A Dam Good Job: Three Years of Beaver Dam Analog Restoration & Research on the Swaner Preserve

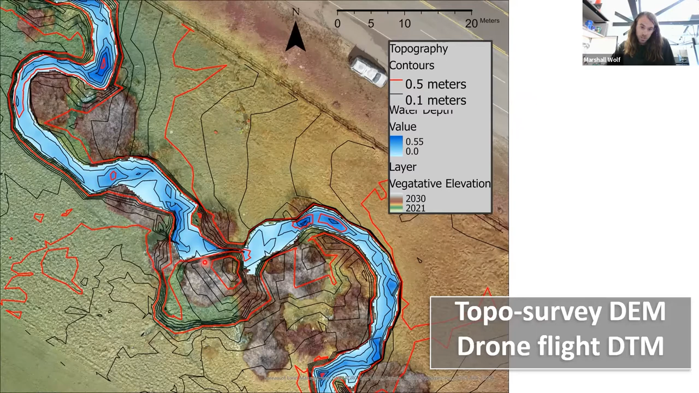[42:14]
Additionally, we had the digital terrain model that I mentioned before, so that would show us the elevation of the vegetation. So you can see that these are really tall willow stands, while this is just flat grass, and then we have the very flat highway and such.